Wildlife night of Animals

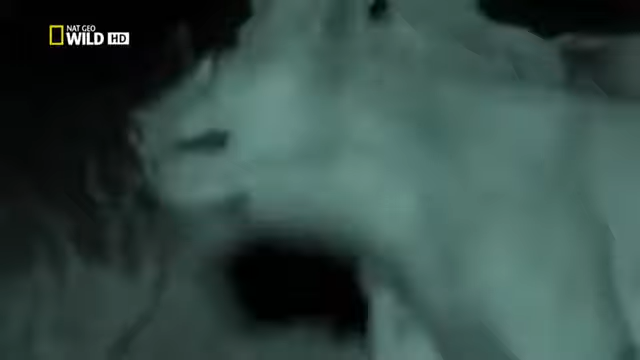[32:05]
Tonight, the lack of moon encourages the foolish youths to pick on a group of large male buffalo. Normally, a no-no.
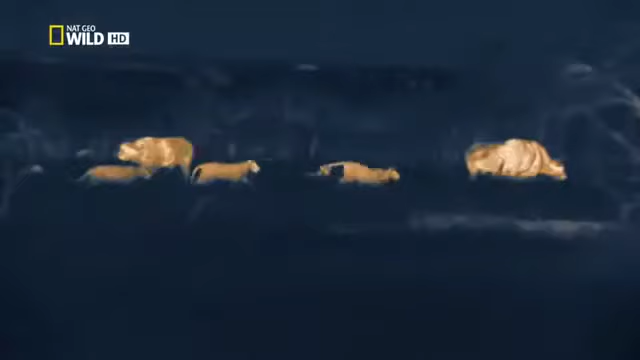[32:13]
They risk gouging horns and trampling hooves.
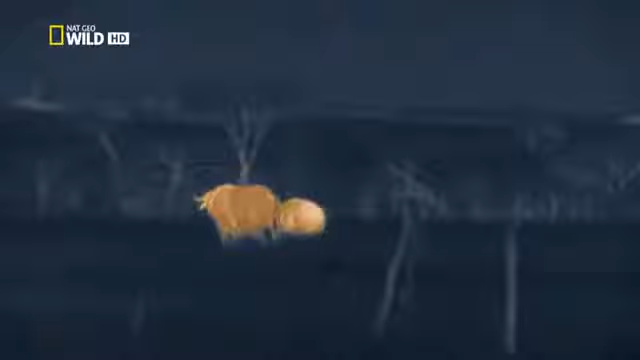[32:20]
They do at least have the advantage of invisibility. Although, without their dads, they won't have the power to bring down one of these bulls on their own. But buffalo killing is not on the agenda tonight. The pride can no longer tolerate these hapless youngsters chasing all the prey away.
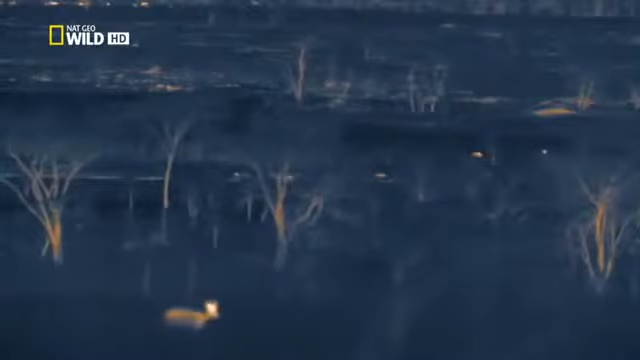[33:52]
They'll need to get their hunting skills together soon. Or they'll starve to death.
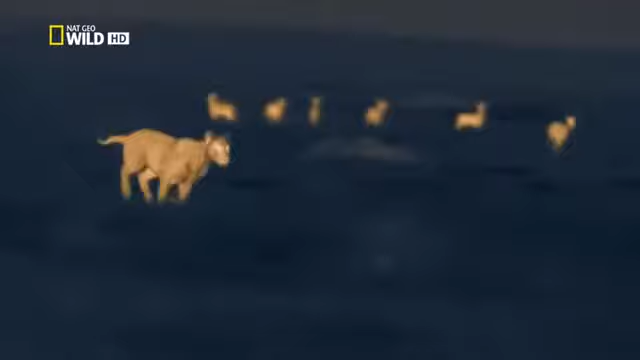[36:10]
But she gets another chance with a herd of topi and their young.
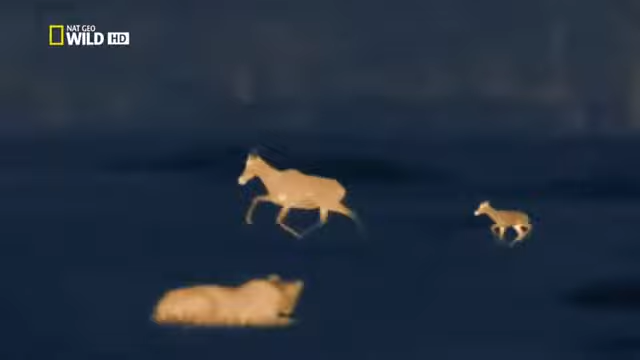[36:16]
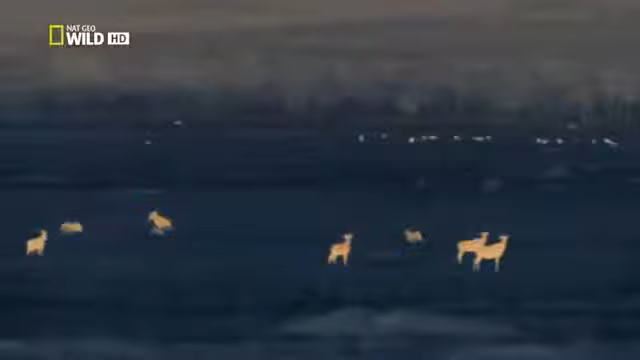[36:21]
She runs down a tiny calf. And this time, it pays off. It's a start. Finally, she catches something.
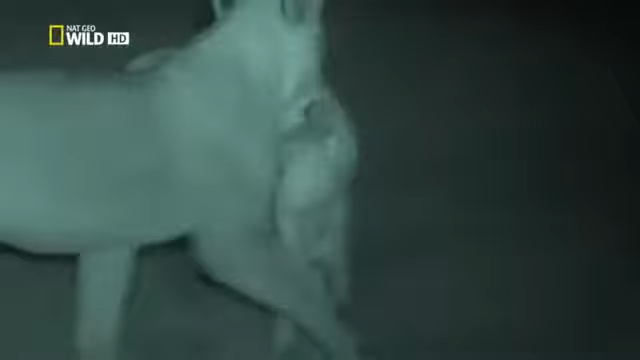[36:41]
This is a kill she can claim entirely as her own.
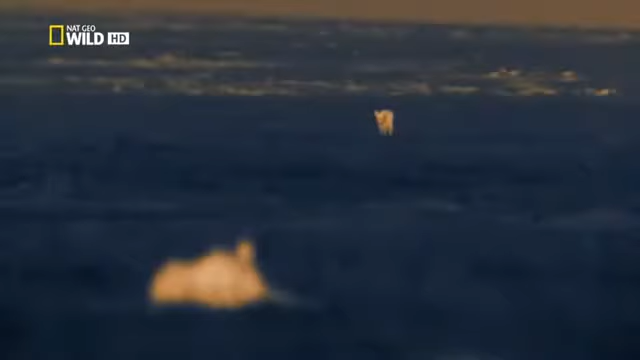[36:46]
She's passed her first test as an adult. But the meat won't be enough to feed the whole gang. At first, her brothers let her savour the kill.
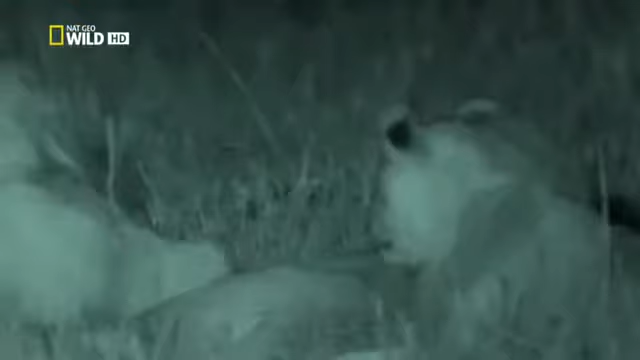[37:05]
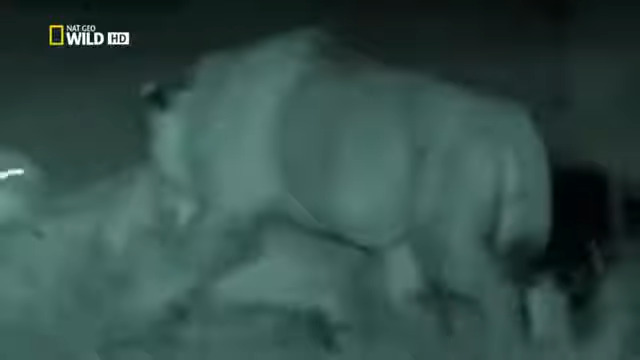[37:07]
Then hunger gets the better of them.
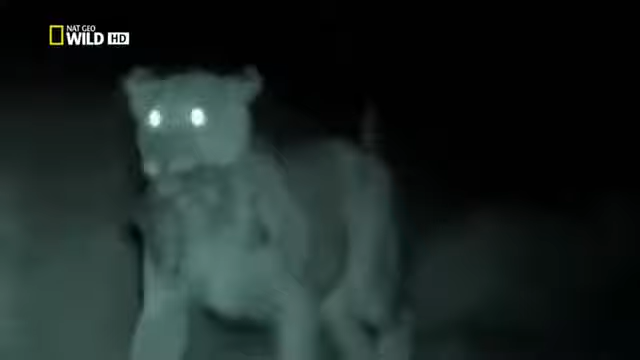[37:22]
The huntress. The huntress is left with nothing. For her and her sisters to survive, they need to get away from their greedy brothers. But there's no going back home now.
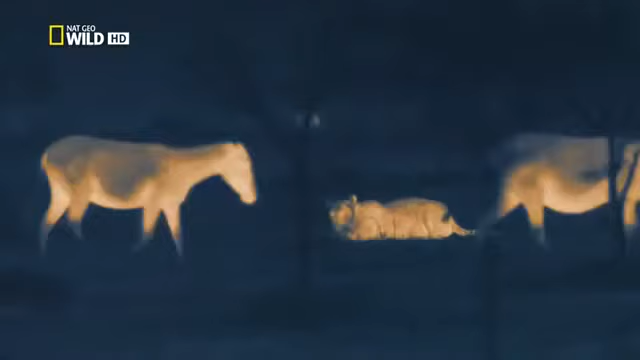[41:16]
A 350-kilo zebra is a daunting prospect. A single kick could fracture a lioness's skull. She needs to pick her moment, carefully.
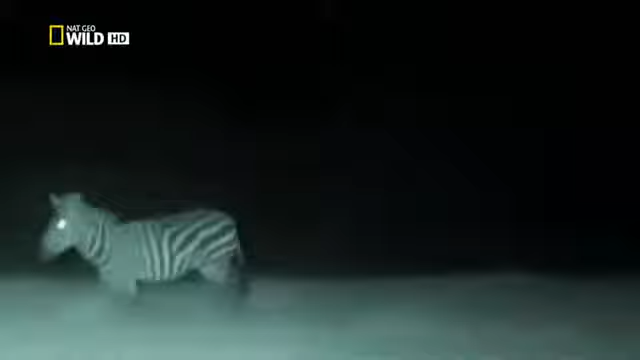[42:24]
Her claws couldn't get a grip on the zebra's wet hide. But following the sounds of the chase, her sister is there at the ready and grabs the stallion.
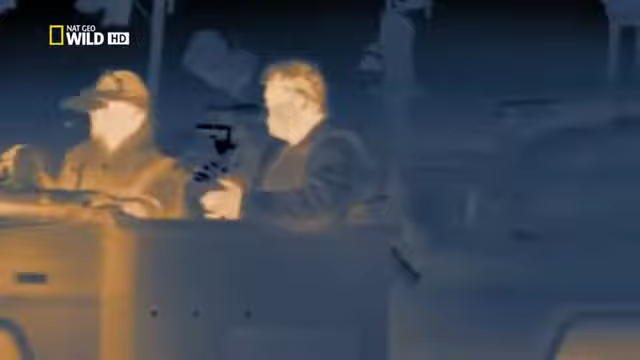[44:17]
For the first time, entirely without the aid of visible lights, we've been able to observe lions using all of their senses to turn the cloak of darkness to their advantage.
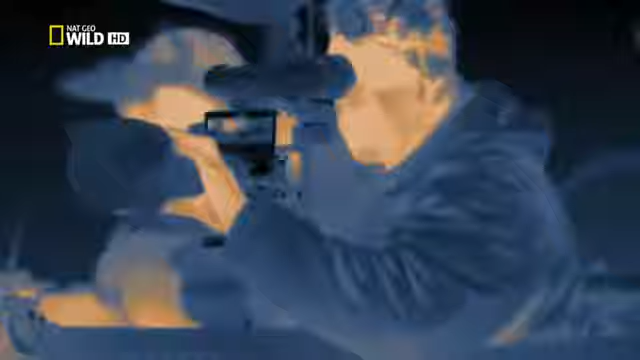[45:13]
penetrate the pitch black to give us the best view we have ever had
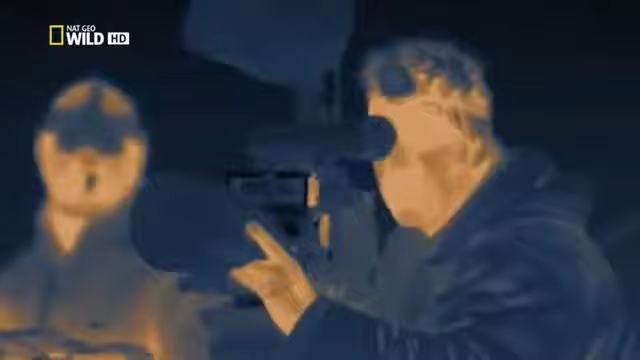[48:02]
night world in detail the starlight to this camera moonlight is as bright as the Sun
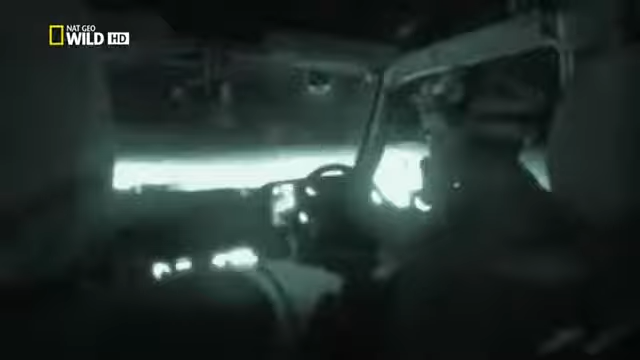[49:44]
in this blackness night vision goggles will only function with infrared light the infrared beams are invisible to predators and prey our infrared camera allows us to observe how the dark the dark leaves the animals almost blind yet when the action moves into the distance even powerful infrared lighting
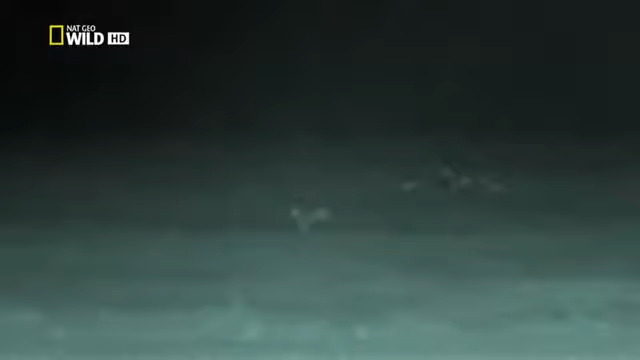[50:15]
can't reach but we can follow the action further with this a new high-resolution thermal imaging camera